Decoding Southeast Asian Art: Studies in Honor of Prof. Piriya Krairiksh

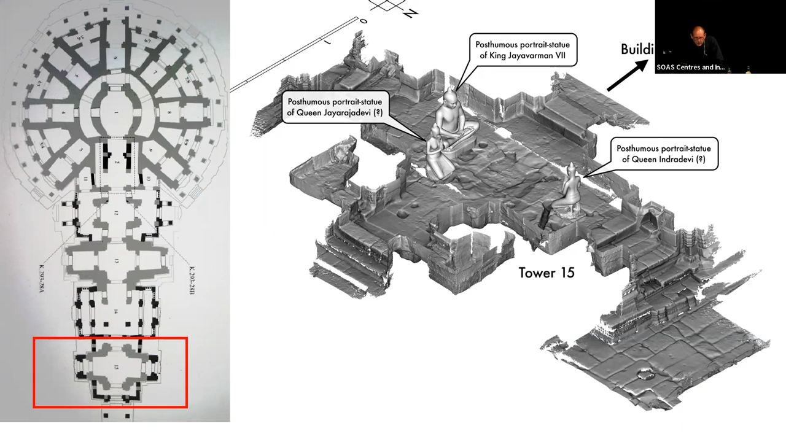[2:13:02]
This was a matter of measuring post holes, worn spaces on the ground, and so on. So not right next, the Buddha was. The Naga Buddha is here. Potier thought it was there, next to two inscriptions. And Olivier has concluded that no, they were down here in 50.